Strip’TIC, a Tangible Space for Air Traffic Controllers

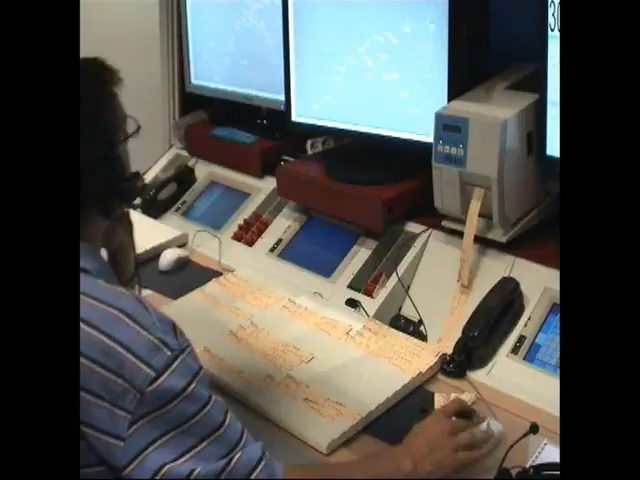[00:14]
At the standard position, the controller works with a strip board and a radar screen.